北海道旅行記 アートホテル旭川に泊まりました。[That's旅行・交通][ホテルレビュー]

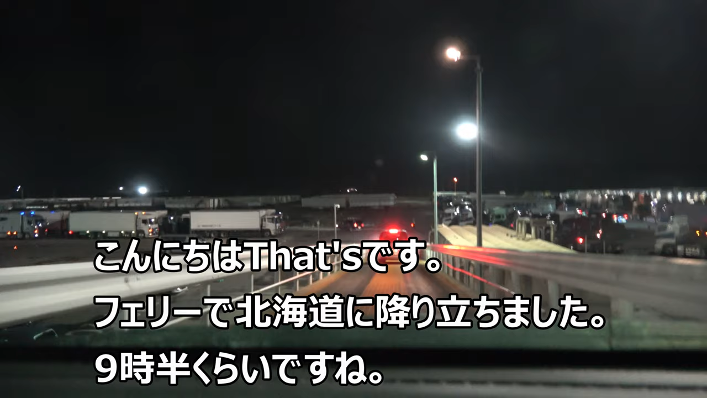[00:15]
トマコマイへ到着したんですけどもペットホテルの都合で北海道へ向かいましただいたい2時間半くらいですかねかかって移動しました
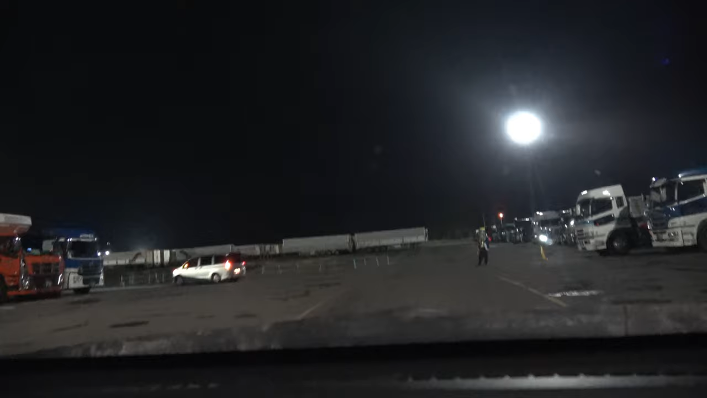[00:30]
映像では晴れてるんですけども途中かなり雨が降ったりとか大変でした
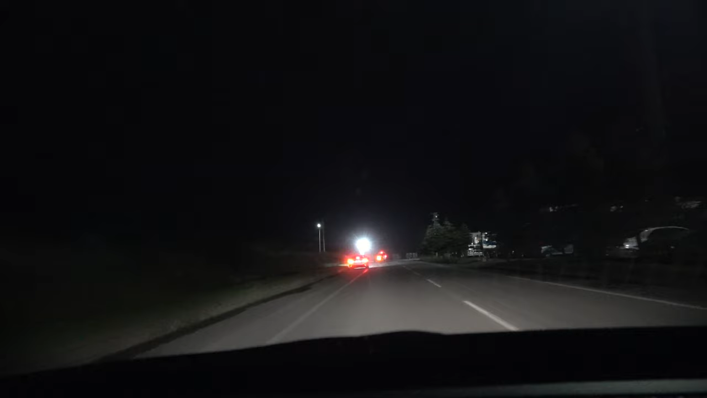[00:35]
そしてアサイカーへ到着しました猫ちゃんを預けてホテルへ向かったんですけどもう0時近くになってしまって
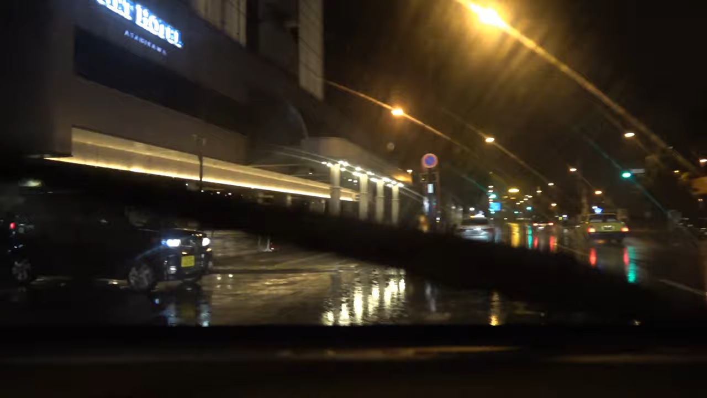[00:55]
あとホテルアサイカーというホテルなんですけどもドーミンインのアサイカーとですね隣同士という
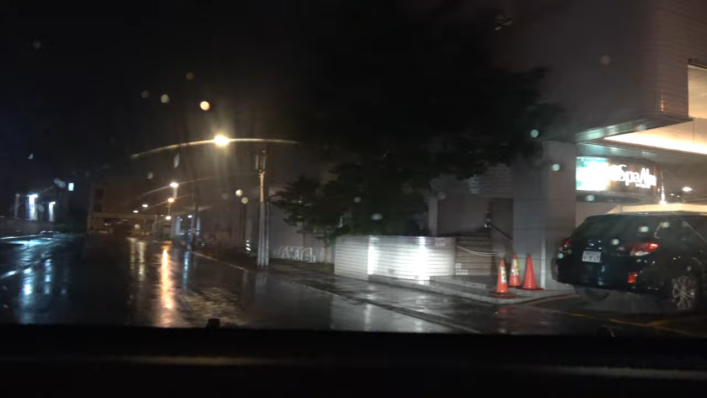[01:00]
立地条件になってます結構面白い